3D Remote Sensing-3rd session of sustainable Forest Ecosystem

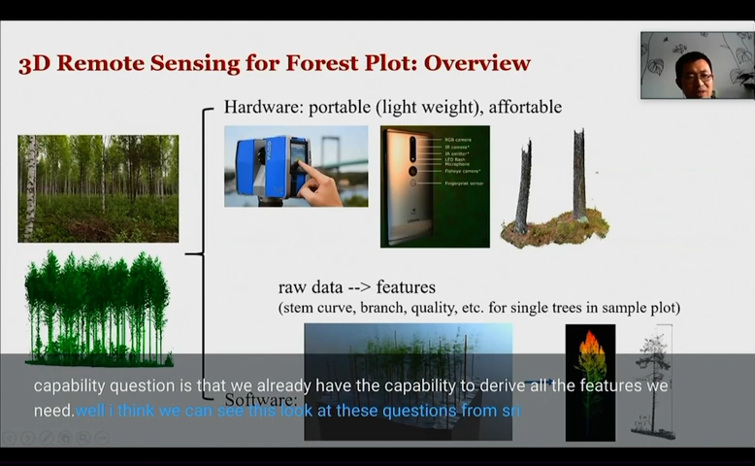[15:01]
The question is that do we already have the capability to derive all the features we need? I think we can see this, look at these questions from three levels, from the sensor level, from the data level, and also from the algorithm level.
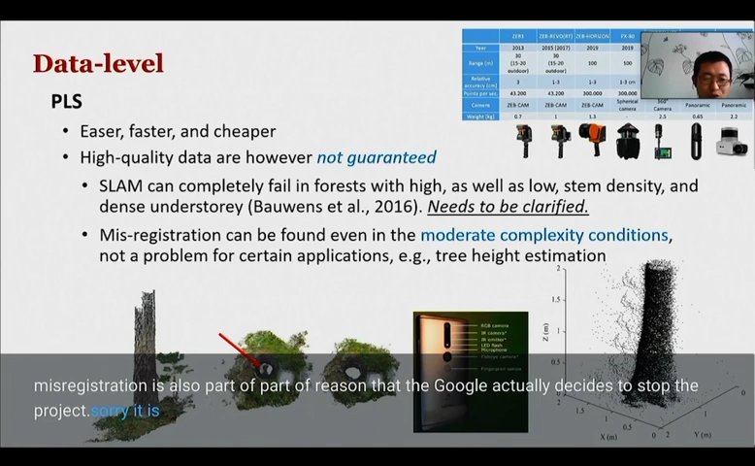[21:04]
But somehow that I have some suspicions that this kind of misregistration is also part of the reason that the Google actually decided to stop the project. So it is just an example to show that the registration in the personal laser scanning, in the mobile laser scanning, and for all these mobile solutions are quite challenging, especially in the forest condition, in the complicated forest conditions.
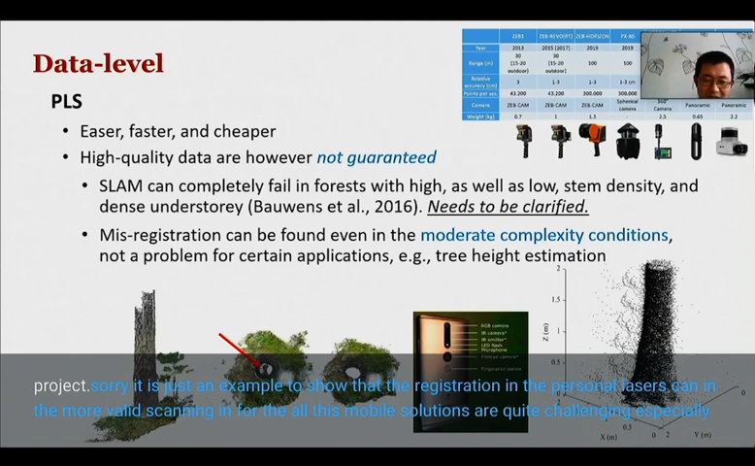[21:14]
We just look at the sensors and the data.
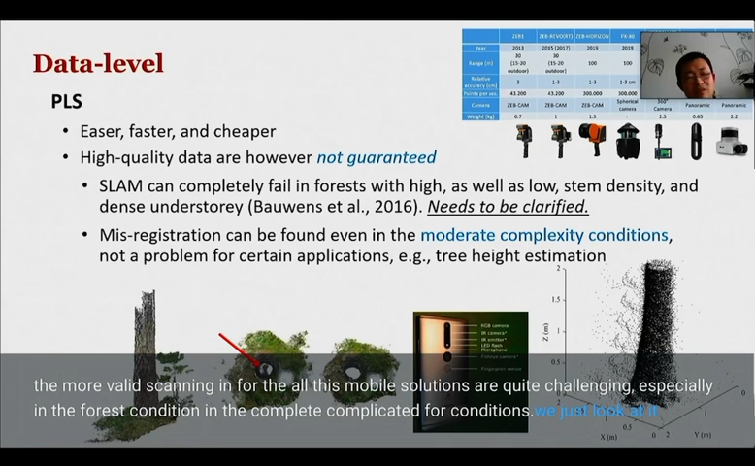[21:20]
Basically, that from the sensors, we do not get everything we want. And from the data, we actually have a lot of challenges in the quality.